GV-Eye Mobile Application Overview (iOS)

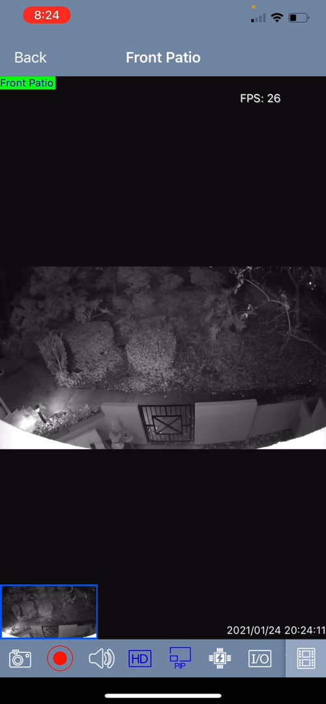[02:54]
the landscape orientation if you turn your phone sideways. If you'd like to zoom in on a camera you can just take two fingers and pinch to zoom and
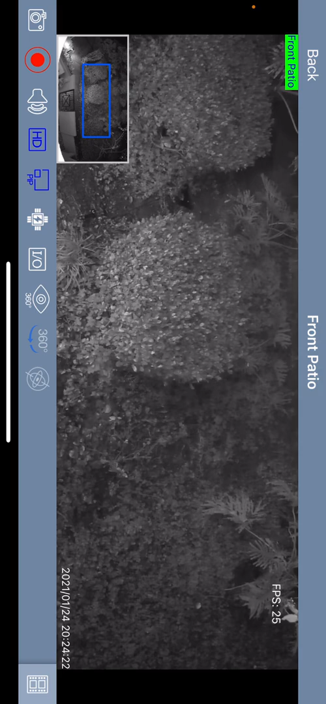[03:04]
then you can drag your finger around on the screen to be able to look around at your camera's view.
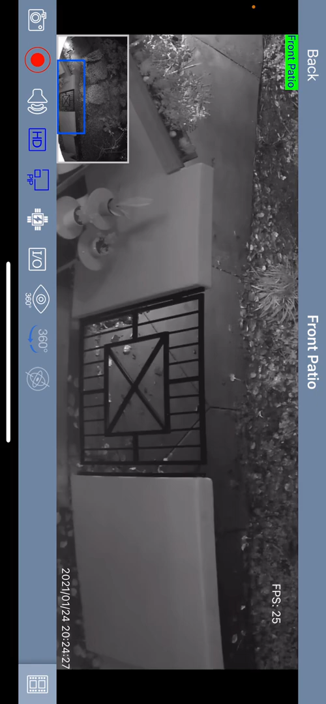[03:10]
Take your two fingers and pinch out and that will give you the ability to go back in the full overview shot of the camera. Now if you notice in the bottom corner in the bottom of the camera view bar you have a menu there with several icons. The red circle icon on the bottom left allows you to trigger recording. The speaker icon if you click on that and you have a microphone either built into the camera or an external microphone connected you can hear audio from the camera.
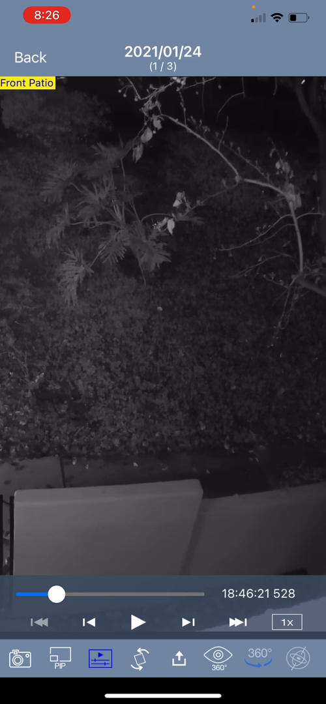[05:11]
Now you can pause the video and you can pinch to zoom and drag to look around your scene if you would like. If you notice on the bottom right there is a 1x icon you can click on this and you can adjust your playback speed so if you'd like to speed up or slow down your playback speed you can select there. On the bottom left hand corner there is a camera icon. This allows you to take a snapshot and save it to your camera roll. The PIP icon allows you to bring up the picture-in-picture window.